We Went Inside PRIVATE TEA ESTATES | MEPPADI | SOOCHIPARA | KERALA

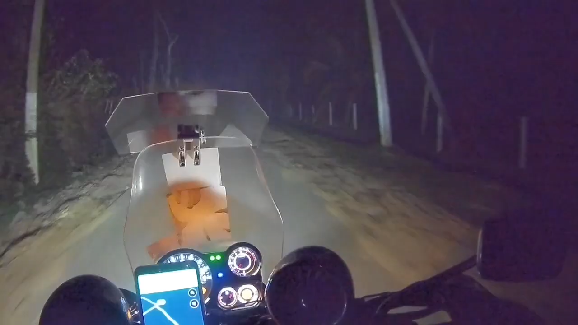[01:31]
और ये फॉग बढ़ता हुआ एक तो फॉग ऊपर से जंगल और रात का टाइम है भगवान क्या मजे आ रहे अरे हाँ और ये रेत है यार इधर फक
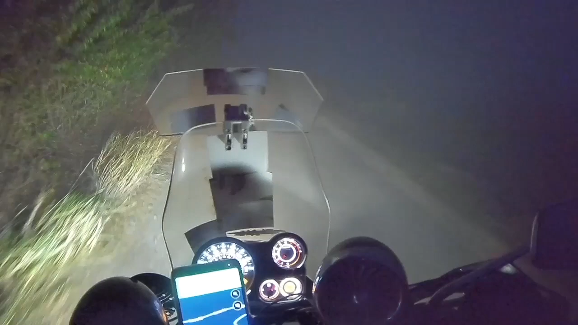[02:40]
पूरा ऑफ रोड ओ भाई मैप में देख ऐसे सांप जैसे टर्न्स हैं और यहाँ पर कुछ ना दिख रहा कुछ ना दिख रहा भाई साहब